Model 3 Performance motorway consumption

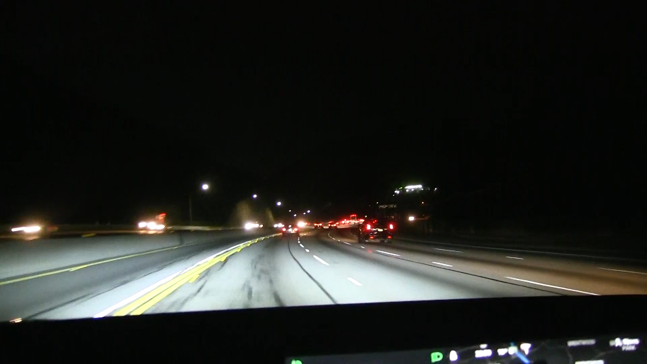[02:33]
Wow, there's one thing I noticed with Americans is that they really don't have lane discipline, unlike in Germany and the rest of Europe. Yeah, the lane discipline here is like non-existing.